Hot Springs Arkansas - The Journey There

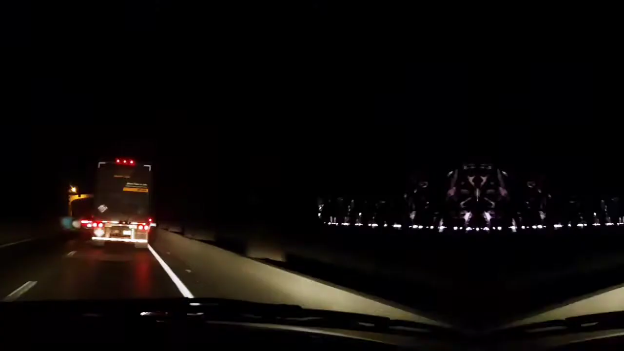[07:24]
We are now crossing the old Memphis, Arkansas bridge. Yeah, you can actually see it. For those of y'all that don't know much about Memphis, the new bridge had a massive crack in it and it's being repaired right now. So the only bridge that's available to cross from Arkansas to Memphis or Memphis to Arkansas is the old bridge, which looks very similar to the new bridge.